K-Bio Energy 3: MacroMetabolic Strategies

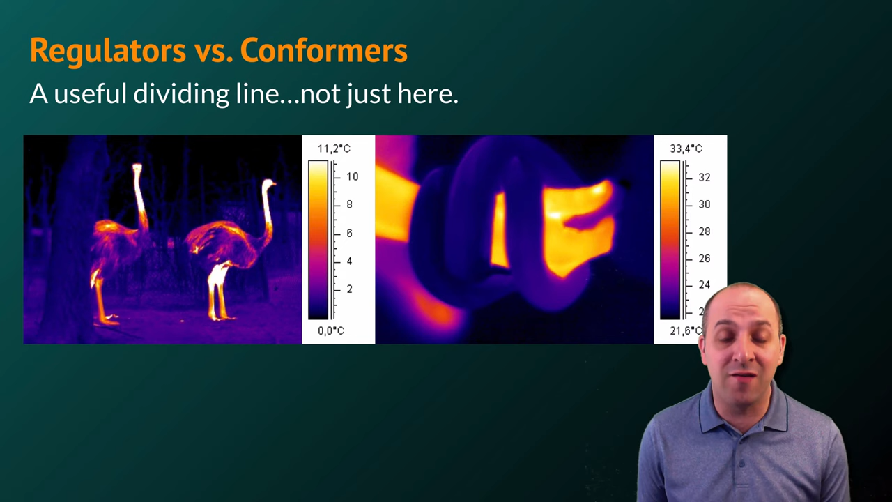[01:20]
When considering how organisms handle the energetics of their environment, we're basically only going to consider animals. And there are two strategies that animals can use. Thermoregulators are what we would call endotherms. These are organisms that spend energy in order to maintain their internal body temperature. A good example of this would be an ostrich, though all mammals and all birds are examples of thermoregulators. Thermoconformers are what we would call ectotherms, and these are organisms that do not spend much energy to maintain their internal temperature, and so as a result, basically are the temperature of their ambient environment. A good example of this is the snake, which you can actually see in this picture as the dark object being held by the human.
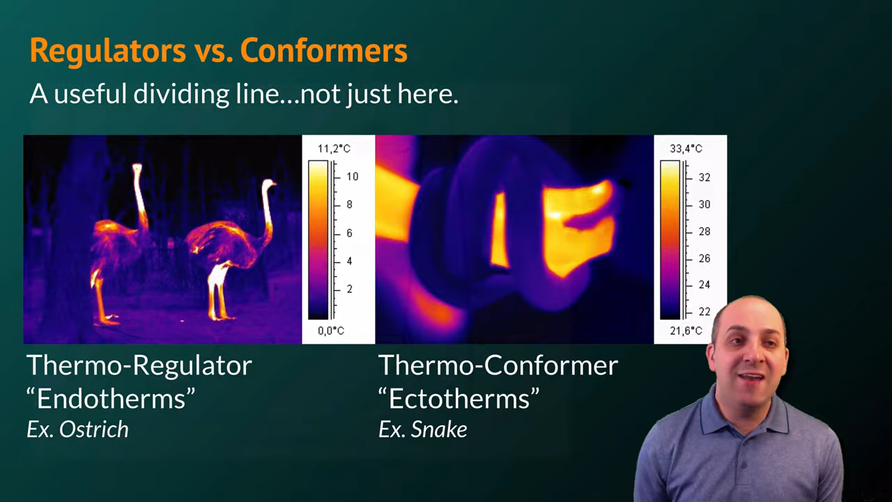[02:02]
Notice that the endothermic human's internal temperature is considerably higher than that of the snake. That's a great example of the difference between ectotherms and endotherms. It's important to understand that one strategy is not better than the other. They both function, and they both produce life forms that are well adapted for the environments in which they live.